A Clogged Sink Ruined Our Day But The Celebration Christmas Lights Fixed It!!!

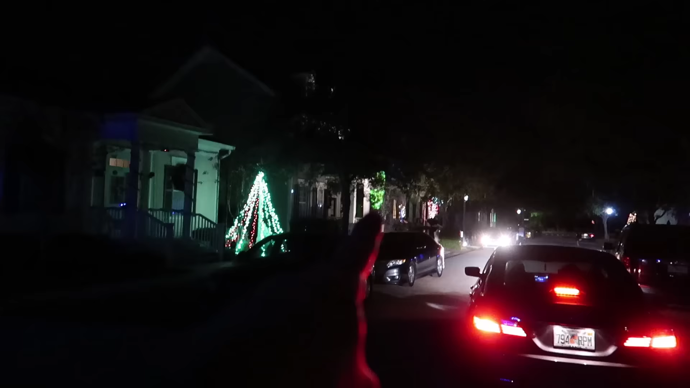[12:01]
Ah. I knew it. Oh look at the lasers. Everybody run towards the snow.